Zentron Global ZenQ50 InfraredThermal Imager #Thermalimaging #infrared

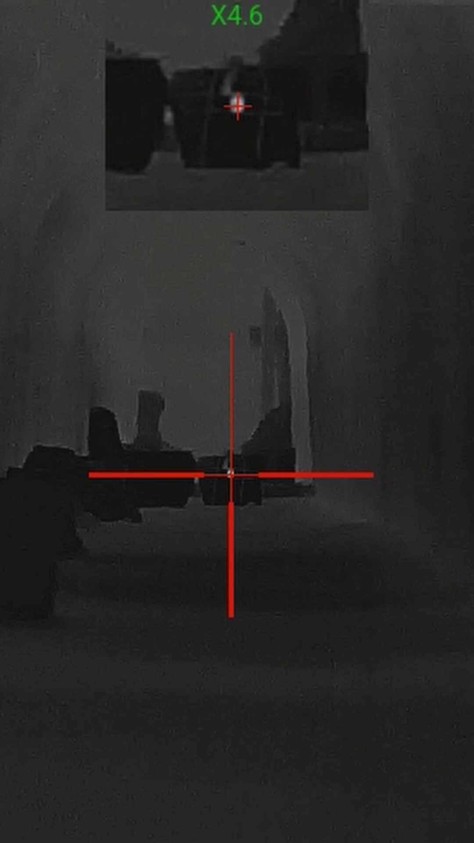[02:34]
d um value of it's less than or equal to 20 milli kelvin so that's excellent sensitivity that is totally excellent sensitivity so yeah
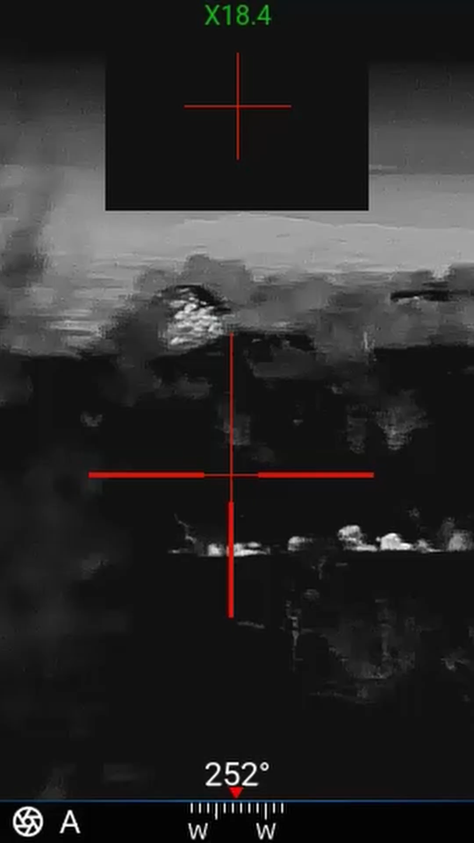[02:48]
there's nothing you can't see in the nighttime with this thing